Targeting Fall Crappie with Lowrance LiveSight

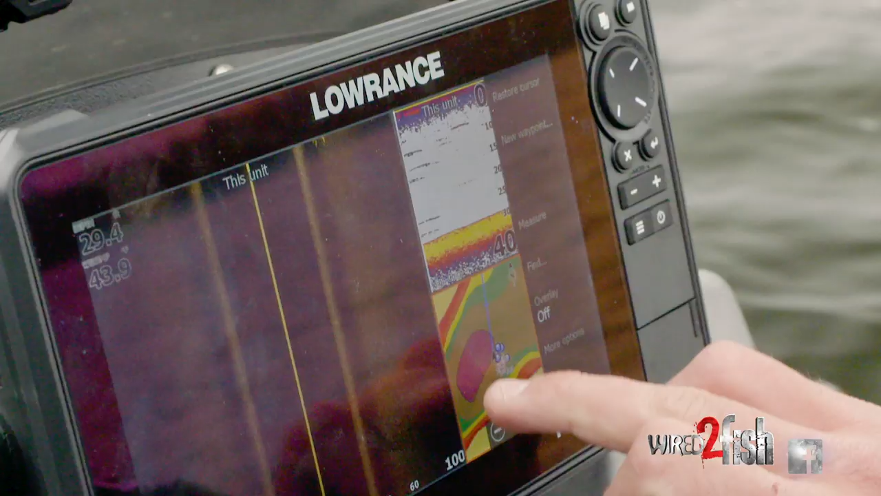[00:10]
They pop super well on my side imaging on that soft bottom there.
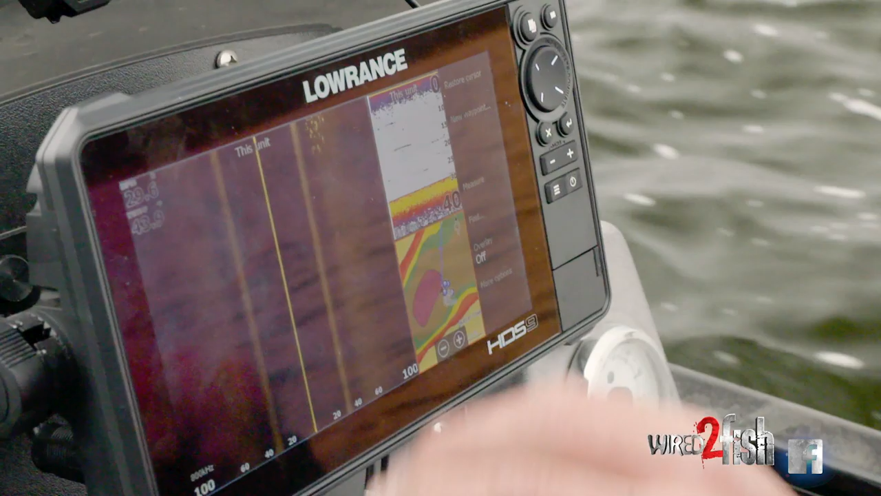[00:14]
Look at all those huge huge school of them.
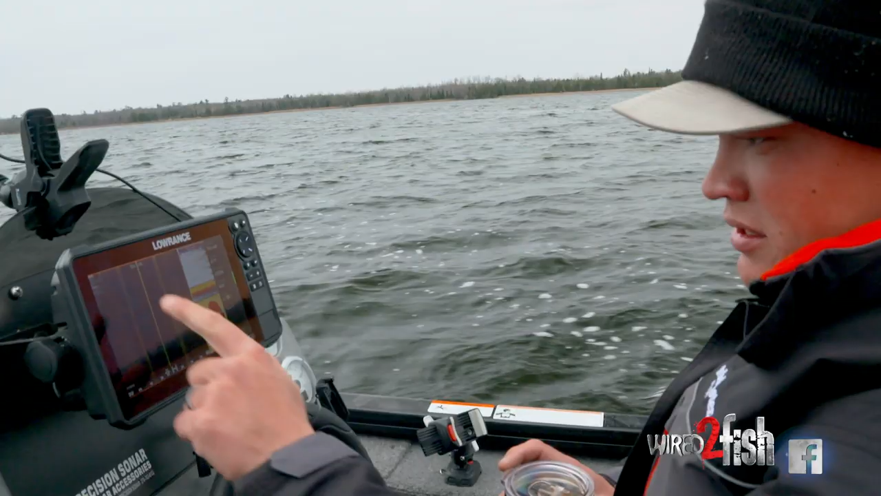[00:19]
Just gonna do that, drop a waypoint.
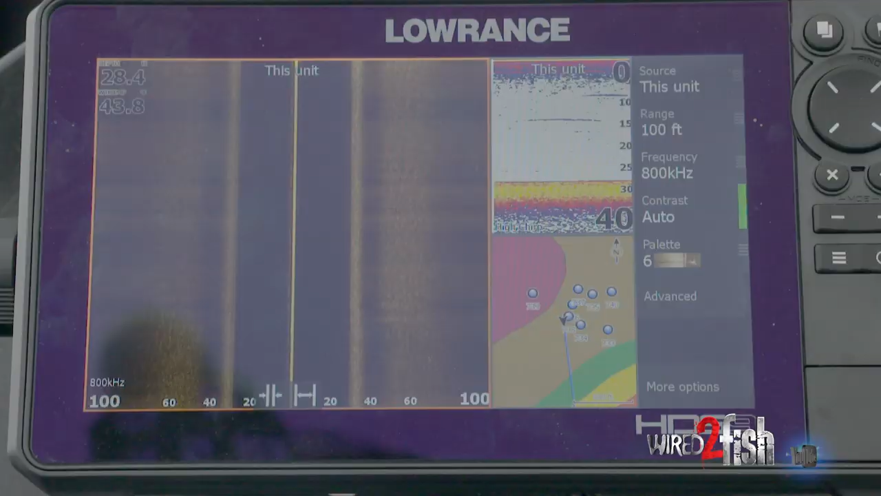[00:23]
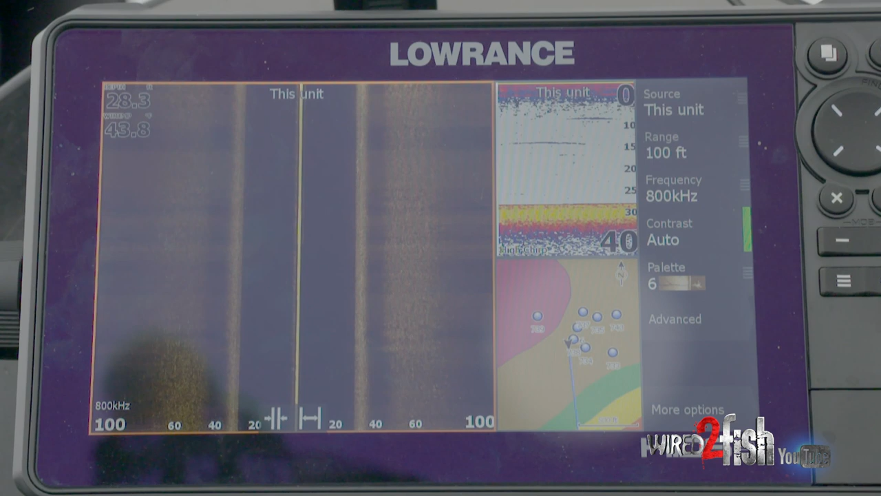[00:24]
Really what those waypoints do is just give me a general area of where these fish are at.
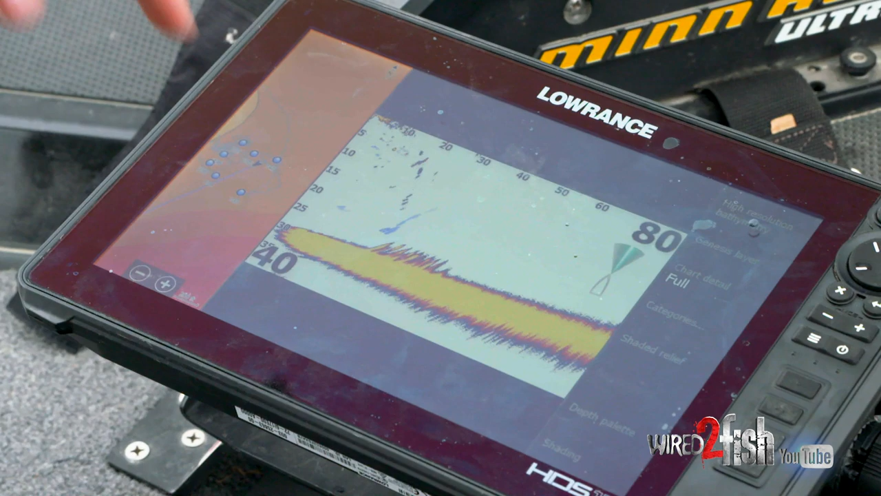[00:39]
I'm just gonna drop right on them.
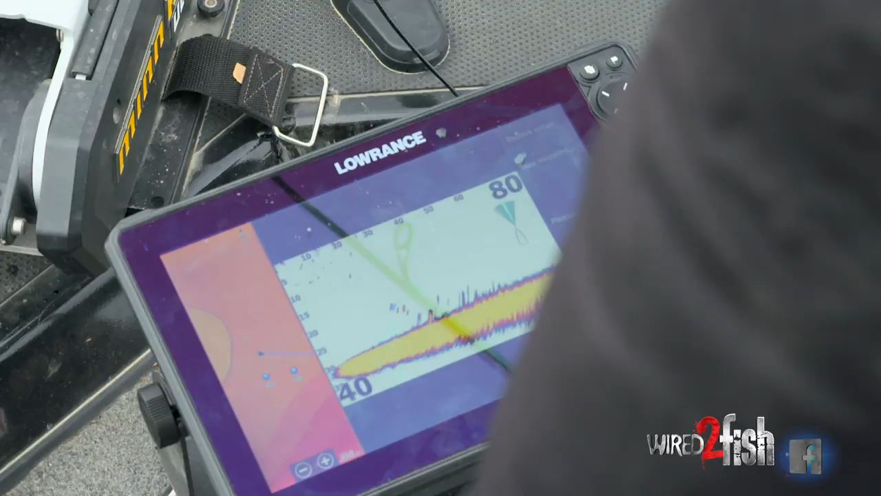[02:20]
So that's a pretty good school of crappies there.
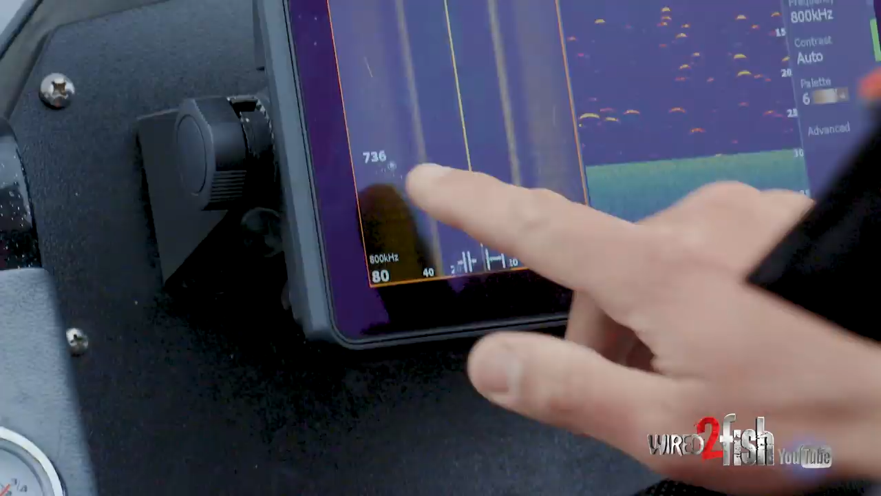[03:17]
It's really an electronics game using your electronics to the fullest
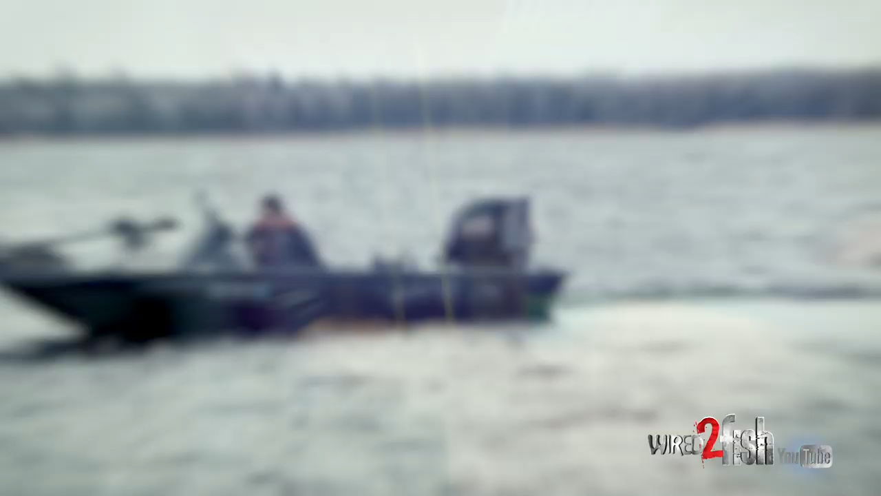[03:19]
driving around side imaging and then getting up front here with this live site
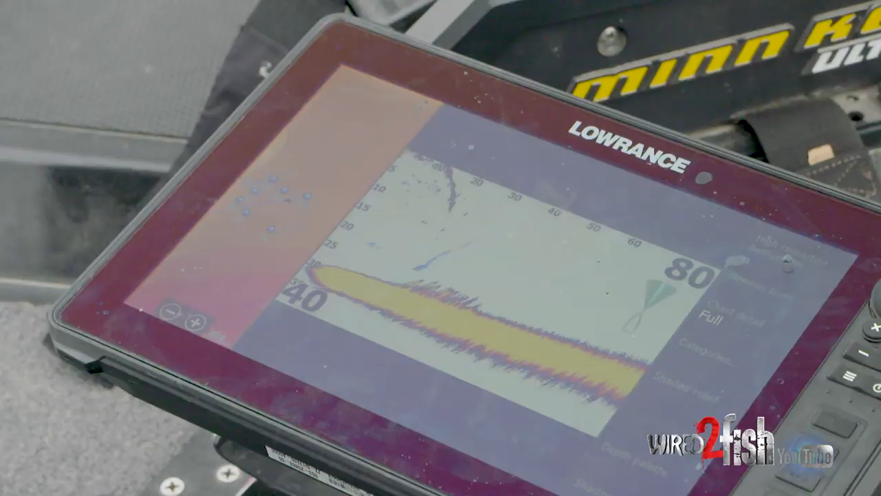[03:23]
and just staying on top of them and putting your bait right in the strike zone
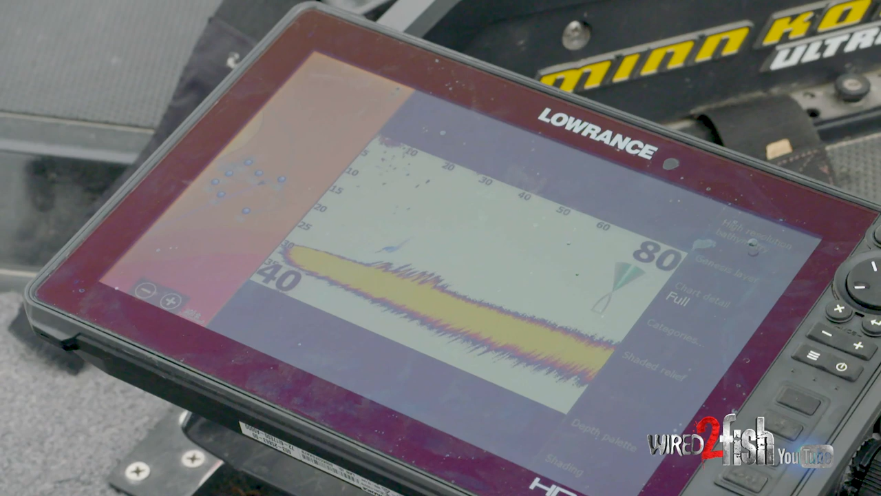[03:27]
you can see how long I worked that last fish and I would have never known that there was even fish interested in my bait had I not been able to see you see him on the screen.